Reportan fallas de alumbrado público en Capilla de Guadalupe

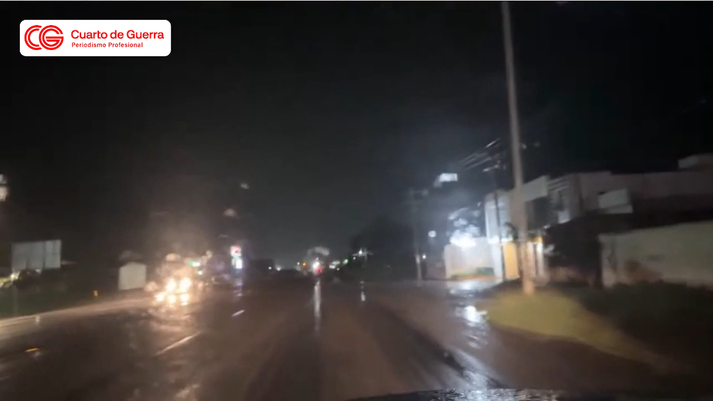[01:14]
hasta la salida ya con sentido hacia San Ignacio Cerro Gordo, lo único que brillaba eran los semáforos, Adrián. Sí, porque te iba a decir, podrían decir que no había luz en la zona, pero yo estoy viendo que los semáforos están encendidos y que algunas casas tienen sus luminarias prendidas, entonces no es una cuestión ahí del alumbrado público, de dejar exactamente el suministro, sino más bien del alumbrado público. Sí, en especial, que hay que recordar que sí tienen la manera de activar o desactivar en especial, de manera puntual,